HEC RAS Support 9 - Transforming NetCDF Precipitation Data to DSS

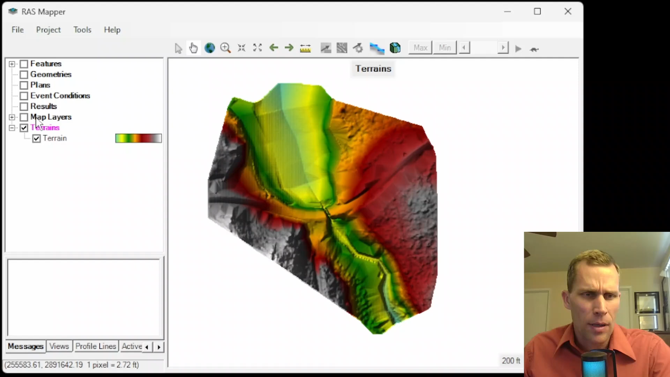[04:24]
So go up to project, add web imagery. And then something like Google Satellite, for instance. Click OK. And then wait for that to load in. OK, it looks like it's already loaded. I just need to toggle on the map layers here. Yep. All right. So here's the reservoir up here.